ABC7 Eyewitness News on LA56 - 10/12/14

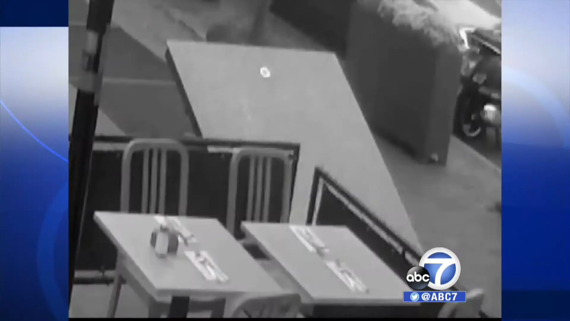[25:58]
Take a look at this. About 20 people were eating Friday night when the suspect is seen popping out of a Subway grate and tossing two smoke bombs at outdoor diners before taking off.